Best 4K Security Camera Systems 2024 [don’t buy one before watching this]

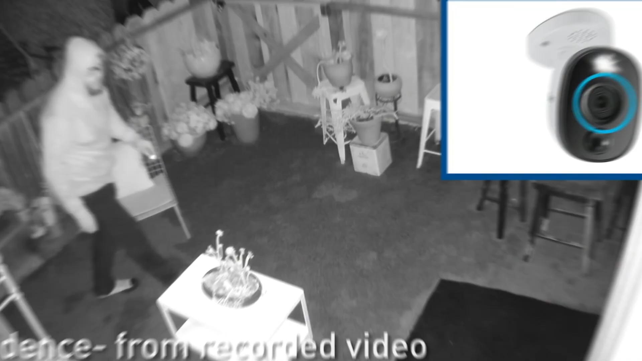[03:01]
One feature I'm really excited about is the TrueDetect technology.